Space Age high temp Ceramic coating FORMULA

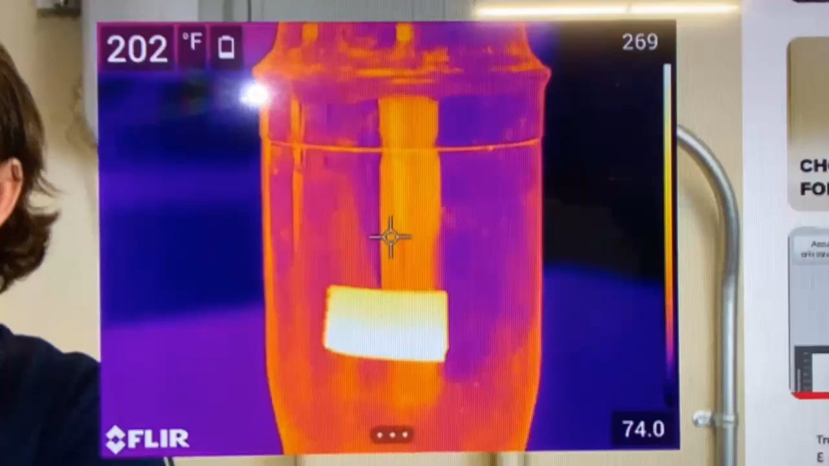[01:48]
On screen: spot 202°F
Now, one way to illustrate why I would want to do this. Why do you want to increase the emissivity of your furnace walls?
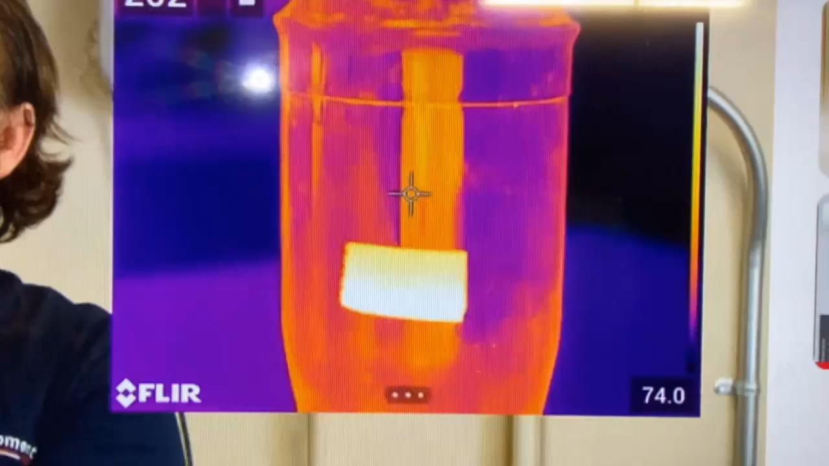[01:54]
Pretend this is the walls of my furnace. What we have right here, fellas, is a stainless steel cup.
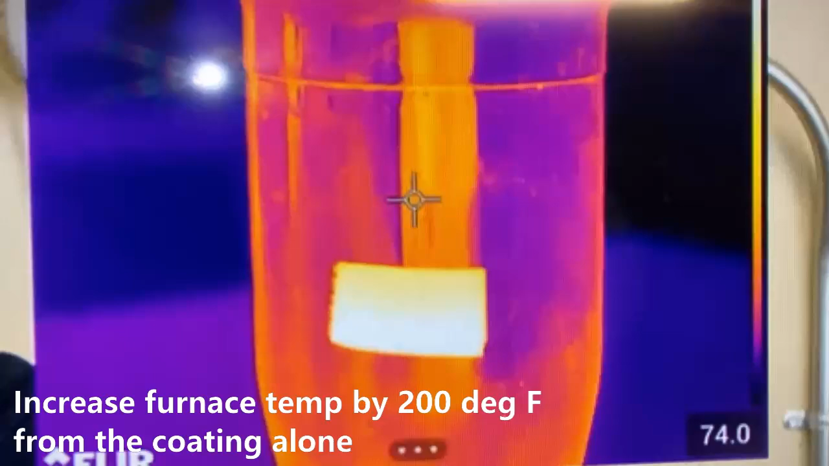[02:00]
This stainless steel cup is full of hot liquid that's about 200 degrees Fahrenheit, okay?
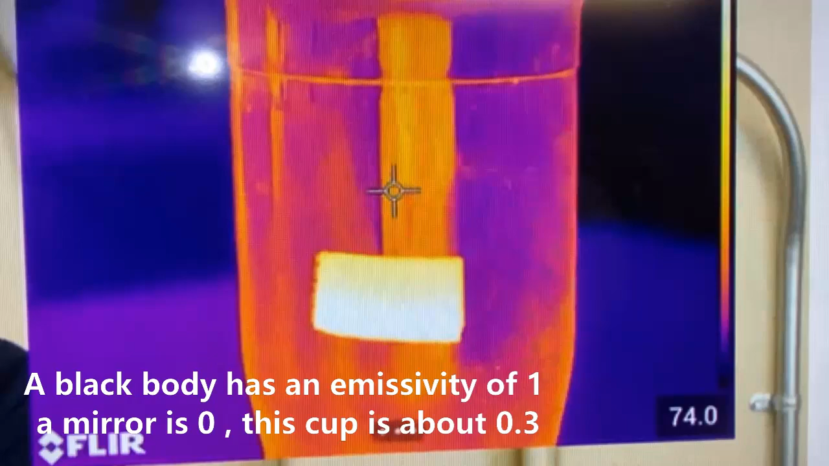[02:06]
This is a piece of electrical tape that was placed on that cup.
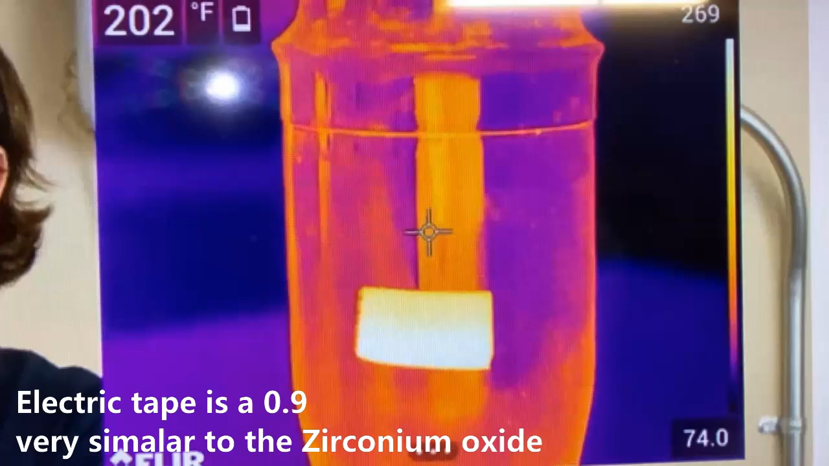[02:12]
On screen: spot 202°F
Now, the cup is the same temperature when you touch it with your hand.
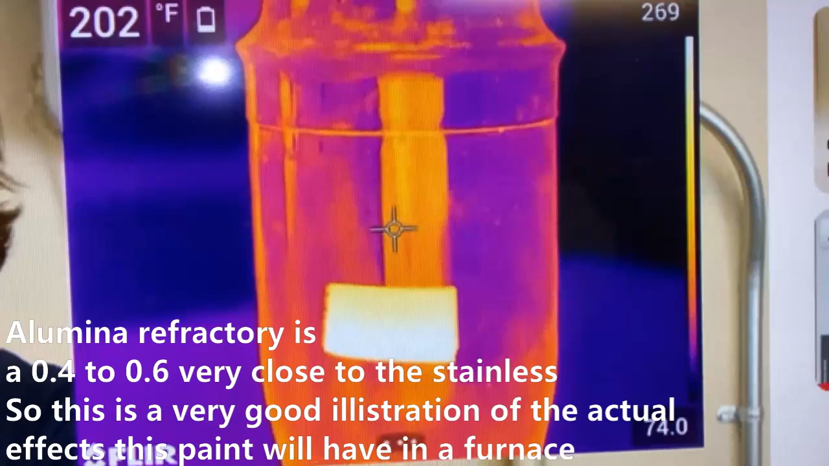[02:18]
On screen: spot 202°F
However, it is not releasing the same amount of infrared radiation because the emissivity
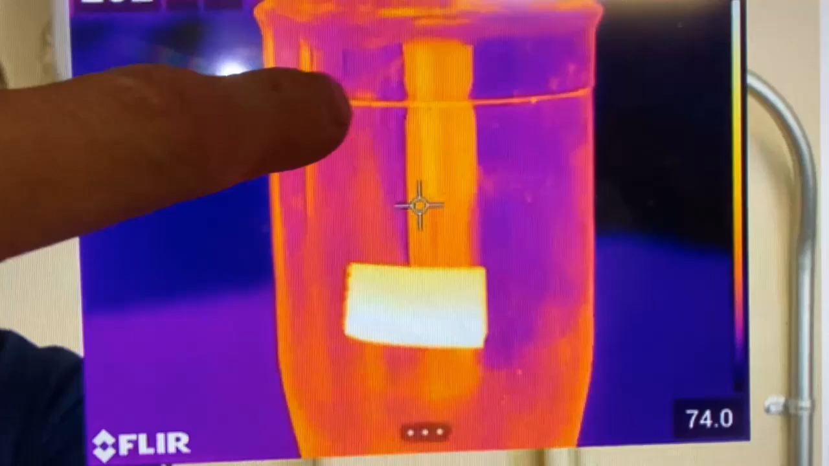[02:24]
of this material here is far lower than this here. So,
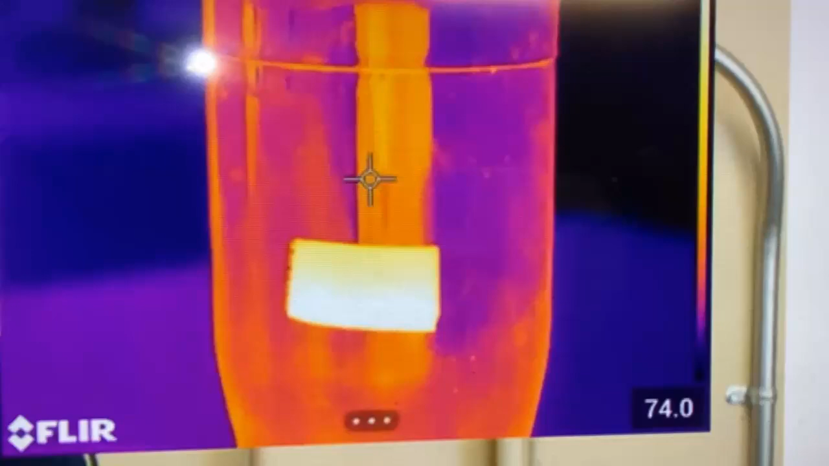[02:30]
imagine if we could make a paint that we could paint our furnace wall with that made the whole furnace wall shine this bright.